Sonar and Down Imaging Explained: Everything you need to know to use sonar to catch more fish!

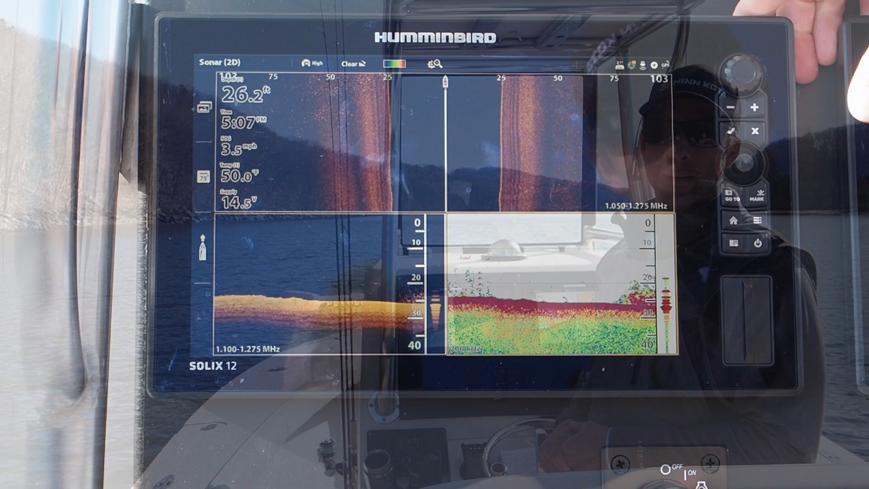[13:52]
On screen: depth 26.2 ft, speed 3.5 mph
if you need more range, that's when you'd go to the lower frequency and get more coverage area with the lower frequency. Actually, there's a big school of striped bass right there. Look at all those fish, man. And you could just see, I mean, we just hit a wall of fish right there.
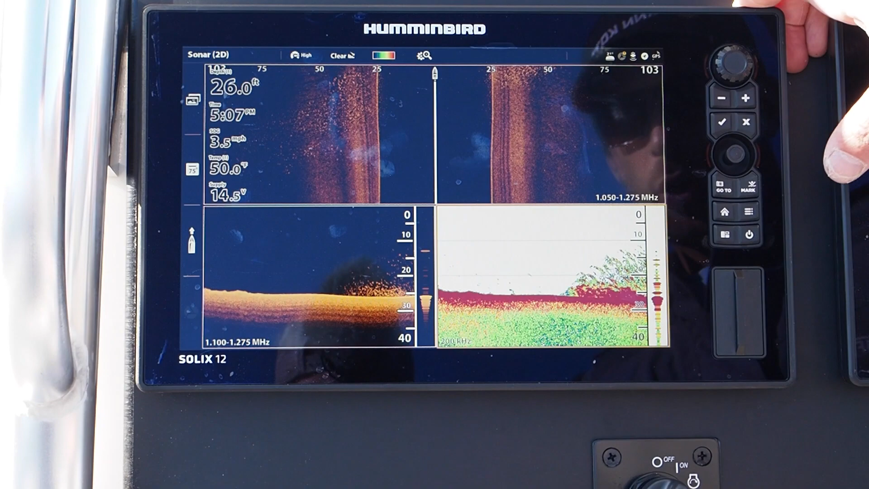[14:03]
On screen: speed 3.5 mph
Super thick. I mean, this is, that school is 20 feet thick right there.
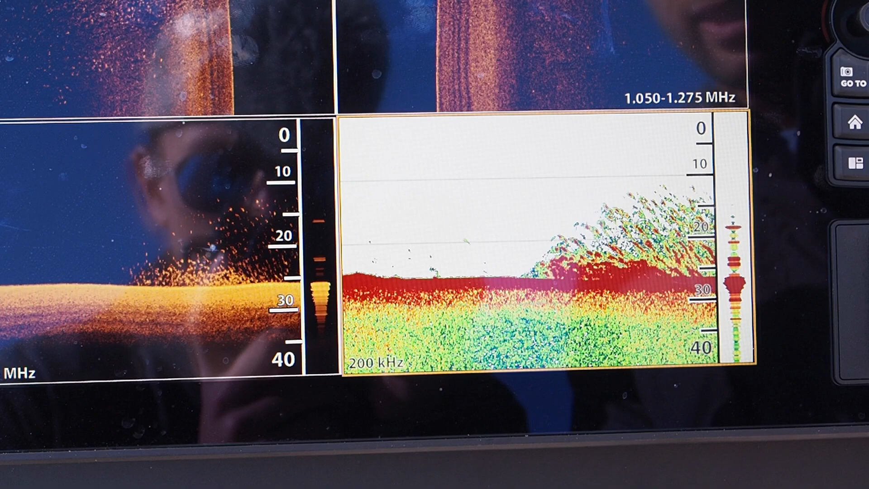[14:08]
That's a nice thick school of fish. We're going to tap the power button, and we're going to go to sonar.
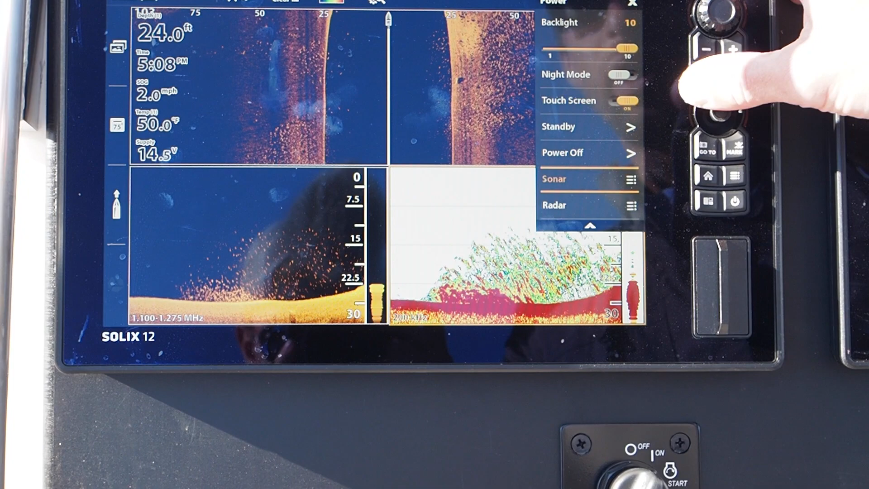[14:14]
On screen: depth 24.0 ft, water 50.0°F, speed 2.0 mph
Sonar source.
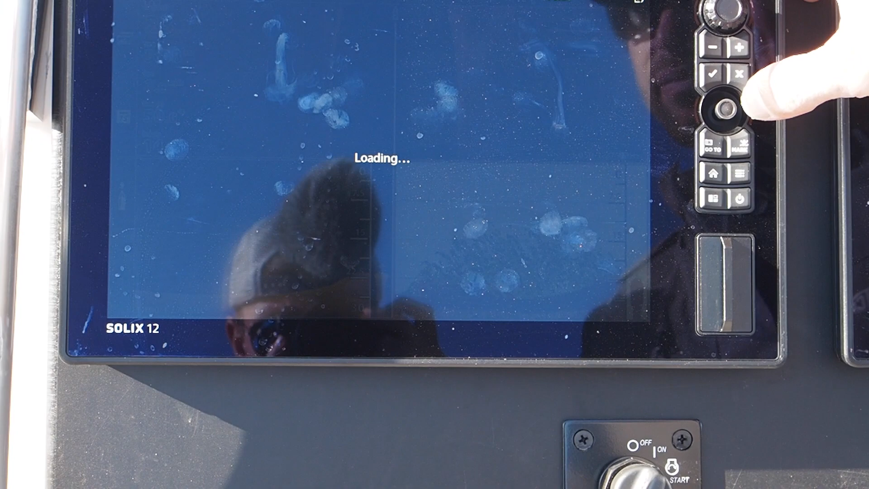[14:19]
And we are going to, we're on our 2D
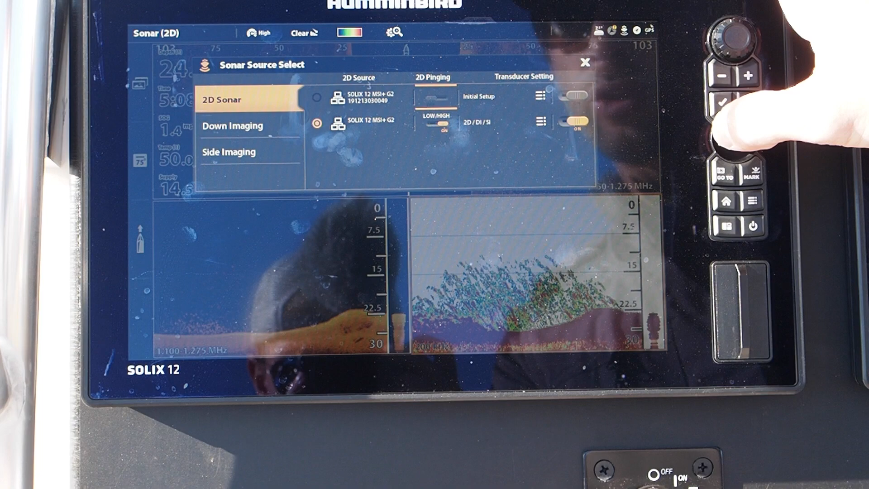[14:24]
sonar, and we got to go to transducer settings.
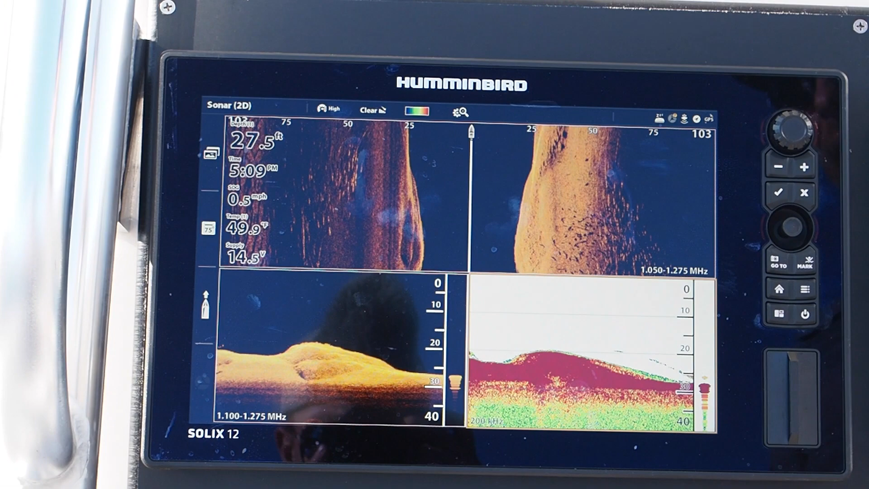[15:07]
On screen: depth 27.5 ft, water 49.9°F, speed 0.5 mph
So if you're not fishing, whatever, if your lake or body of water is only 100 feet deep,
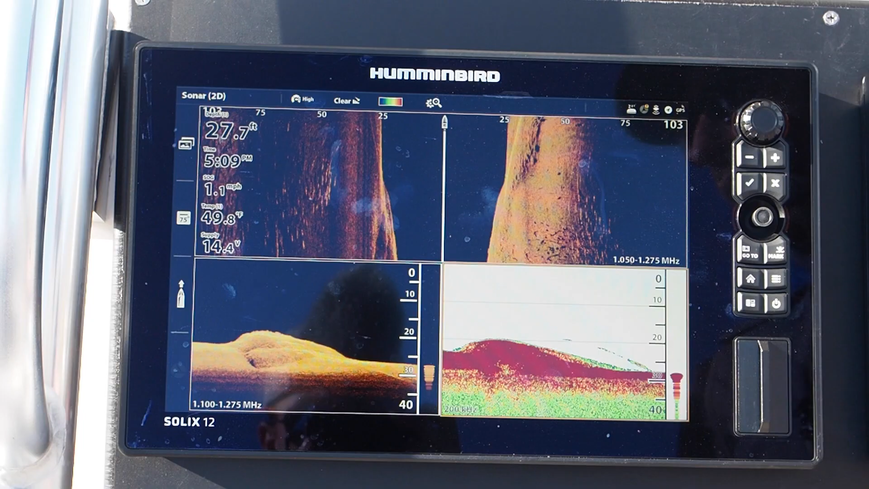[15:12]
On screen: depth 27.7 ft, water 49.8°F, speed 1.1 mph
set your max step to 100 feet.
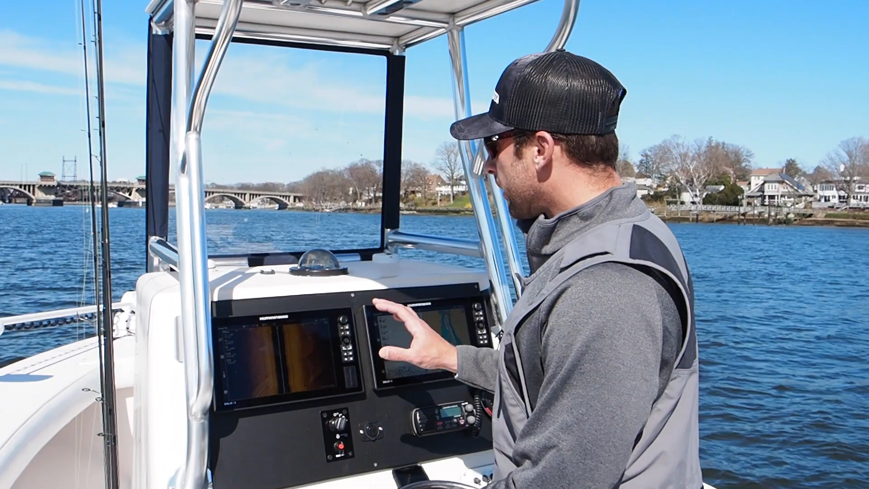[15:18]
So, guys, this is a real good example of when you're marking fish on side imaging right now. If you look, these are all fish.
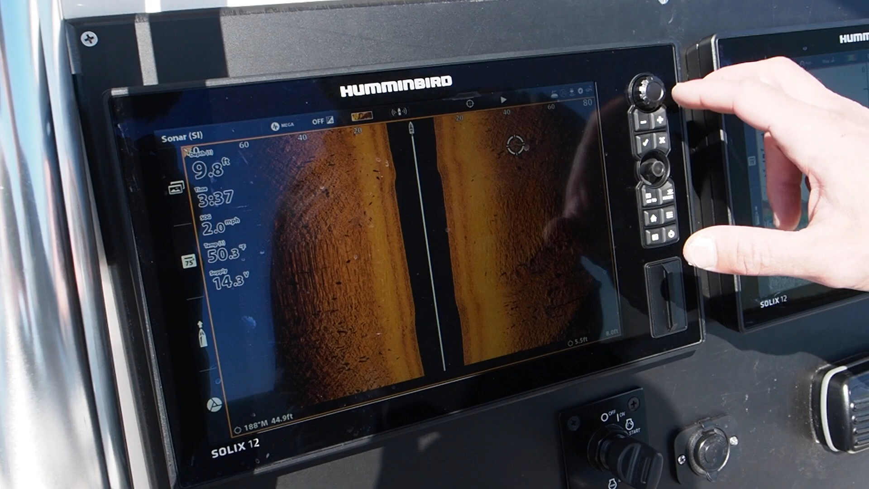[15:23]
We can zoom in right here. These are all fish both sides of the boat.
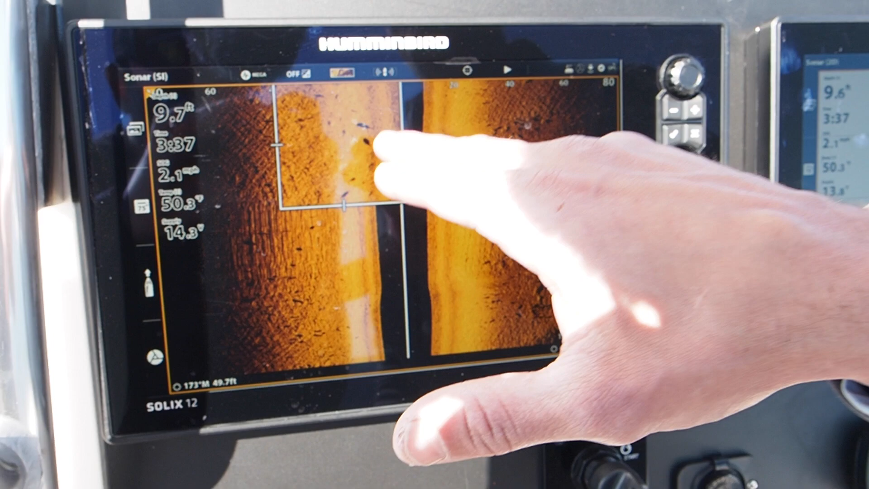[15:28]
On screen: speed 2.1 mph
We have a marking fish 10 feet of water right here.
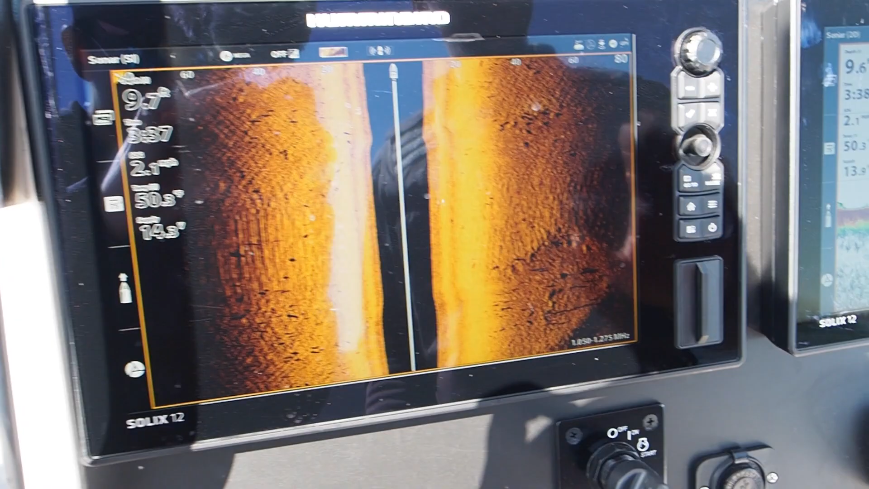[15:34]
And on our 2D sonar, we're almost, well, there's a couple of fish there, but marking almost nothing on 2D sonar.
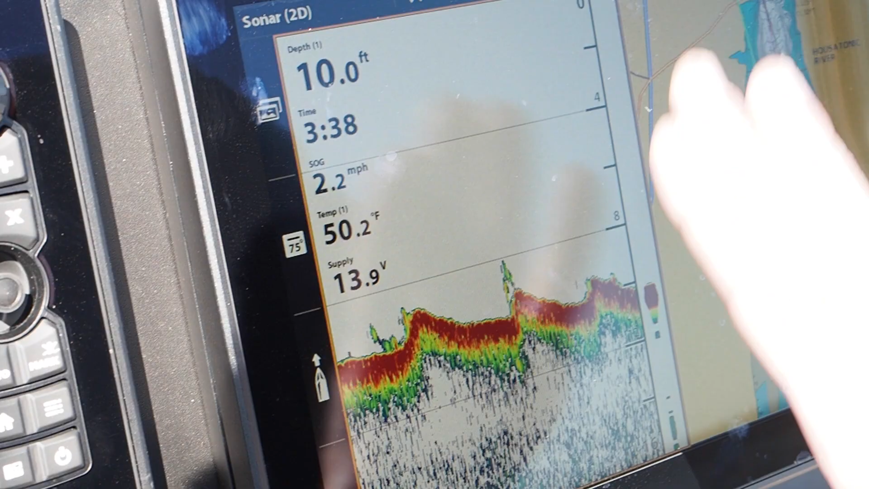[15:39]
On screen: depth 10.0 ft, water 50.2°F, speed 2.2 mph
So for you guys that aren't using side imaging, this is an example where you're really going to be marking a lot of fish.
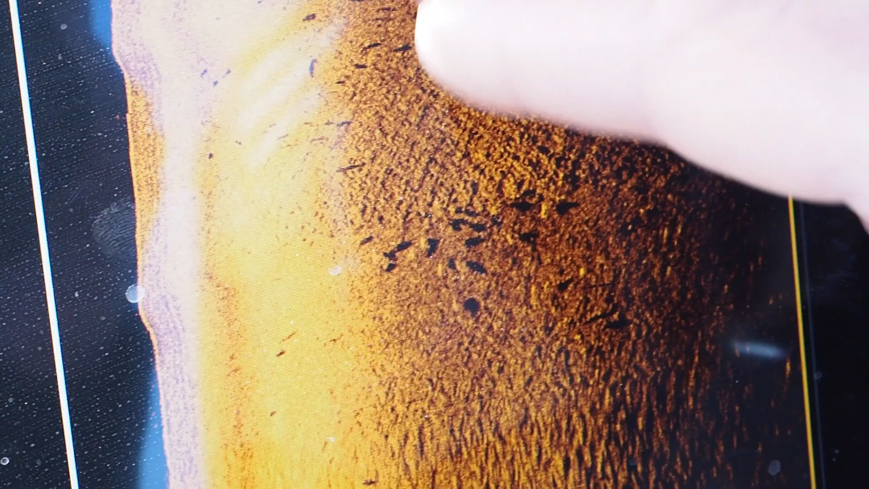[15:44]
Remember on the 2D sonar in 10 feet of water,
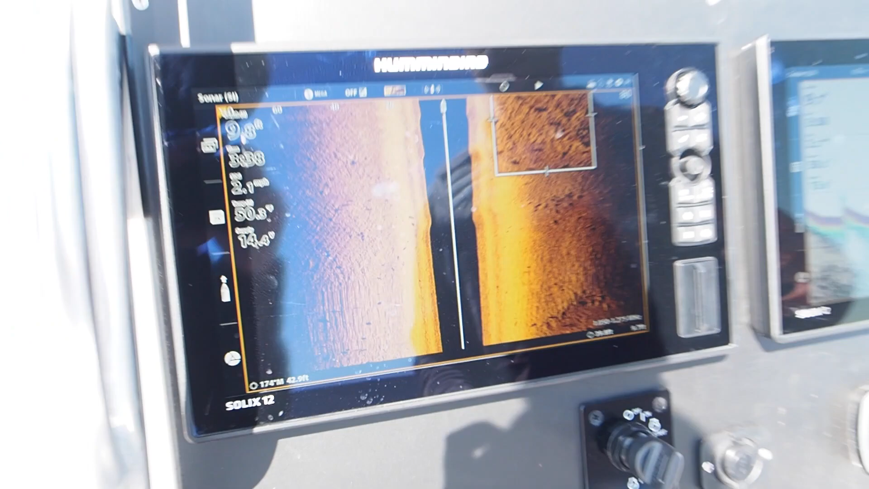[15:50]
we're only covering about a 3 foot area under the boat, okay? And these fish are not sitting directly under our boat. They're all 20 to 60 feet on both sides of the boat. So prime example why you should be using side imaging all the time. Guys, I hope this video helped a lot.